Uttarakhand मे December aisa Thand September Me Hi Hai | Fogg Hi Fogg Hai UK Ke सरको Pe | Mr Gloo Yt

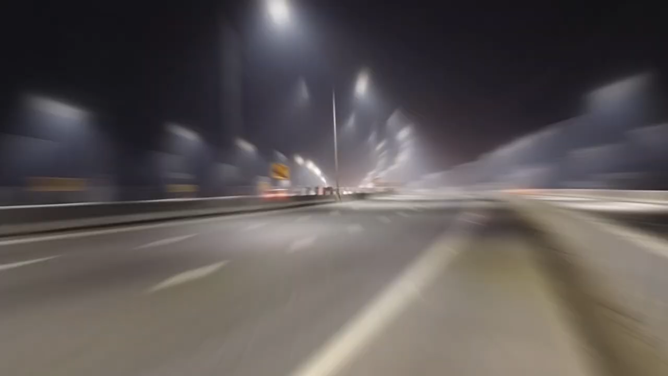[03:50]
अब लोग देख सकते हो रोड का कुछ इस परकार ना जा रहा है इधर से
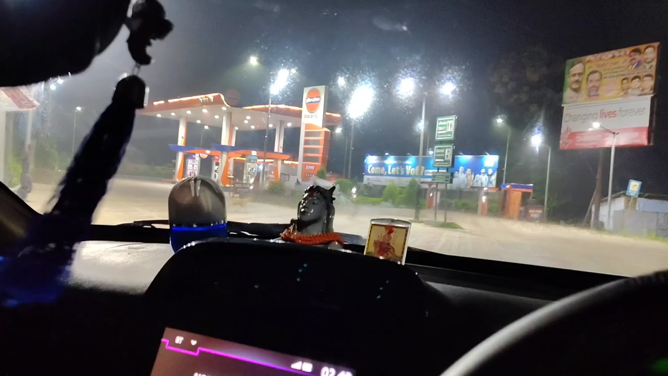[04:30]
चाहिए बट यहाँ पे तो में को लगता है बंद हो चुका यार तो कि याम तो कोई आधनी लोग भी नहीं नितिक रहा है देक्रहों बटाइख भी आप हो ड़ुयो पर लोग देखते हैं
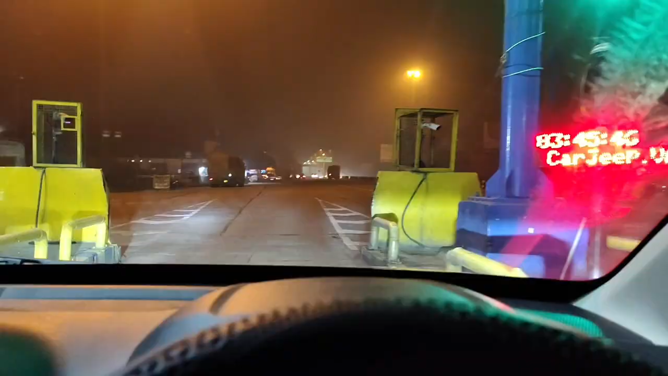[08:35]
देखा ना, गाइस तो एसे ही ओटोमेटिक सा कड जाता है, हमीसा हर टोल पला जापे, तो बस फास्टेग रिचार्ज होना चाहिए,